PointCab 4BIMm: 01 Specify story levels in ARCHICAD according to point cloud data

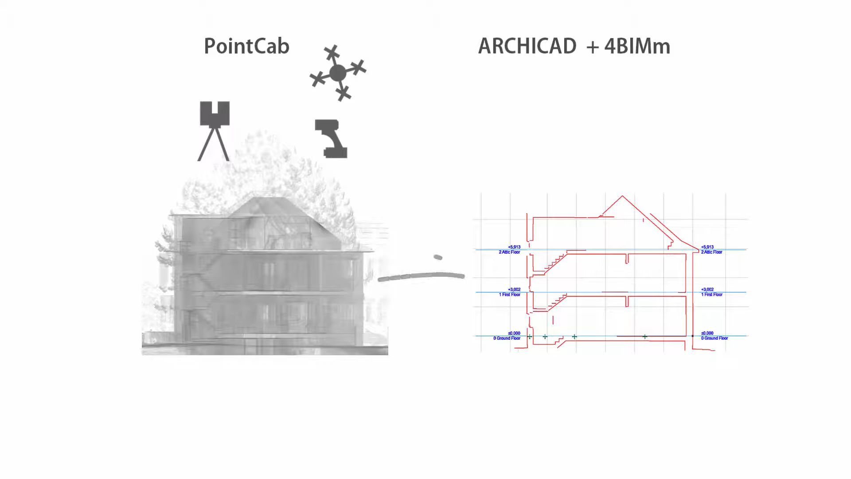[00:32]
mobile devices or from drone flights practically without size limitations. To do so we do not want to import the point cloud data into ARCHICAT. What is most important we can navigate the 2D views of PointCab quickly and more precisely than in 3D.
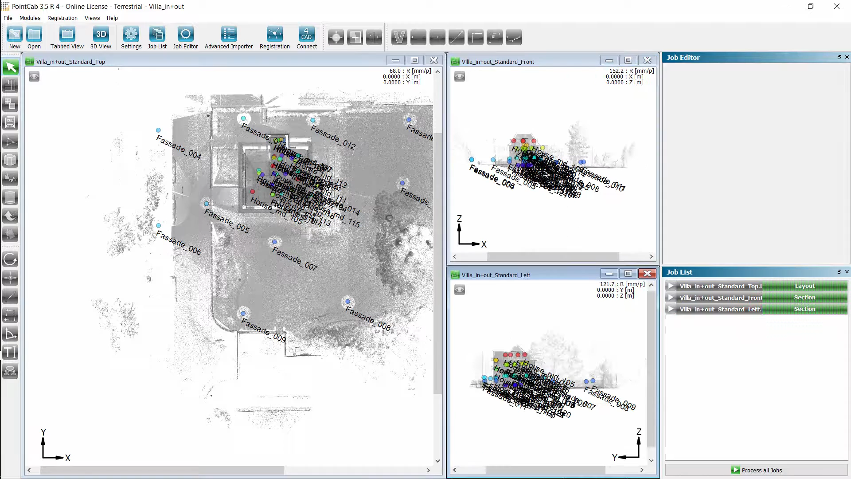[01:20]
We use the P key to hide or show the scanner locations. With the shift key pressed we hold the section exactly parallel to the axis.
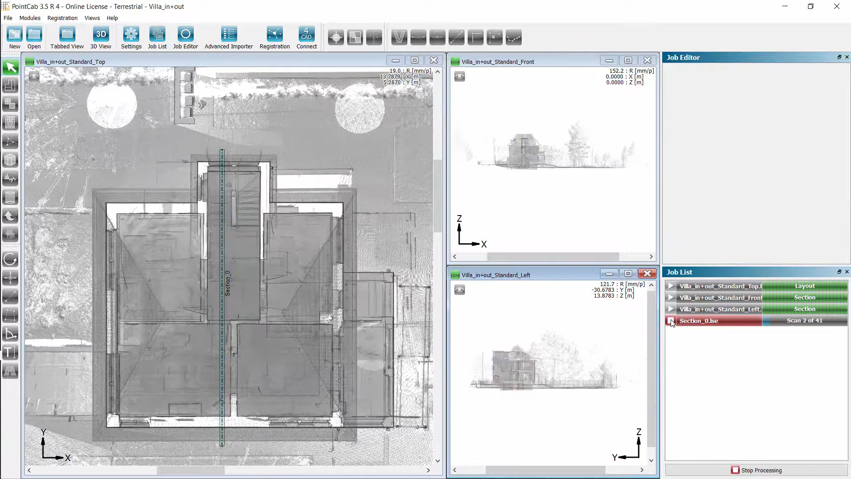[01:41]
A double click opens in the new view.
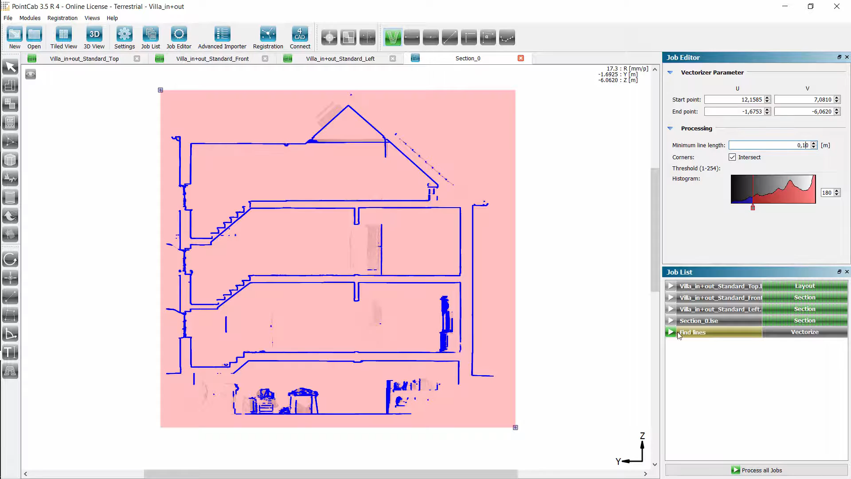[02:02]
Working with a vector image has the advantage that we keep control of the accuracy.